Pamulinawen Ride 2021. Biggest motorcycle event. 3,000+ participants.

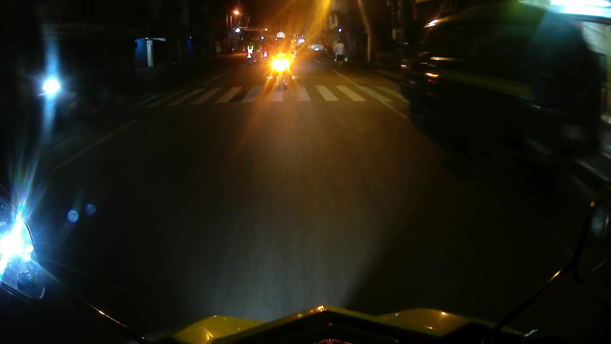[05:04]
Ito, at this moment, pupunta na kami sa starting grid, mga ka-chill.
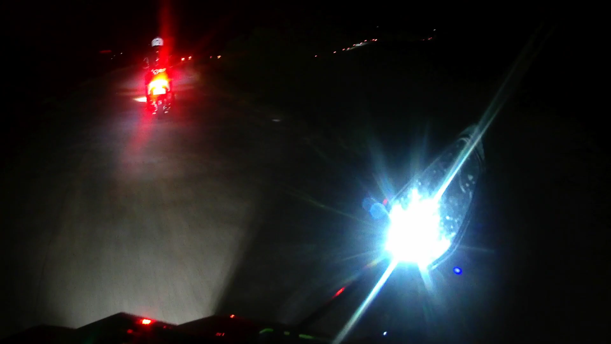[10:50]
So tingnan nyo naman, oh dami, oh. Pamulinawen Ride 2021, sumama at panalo.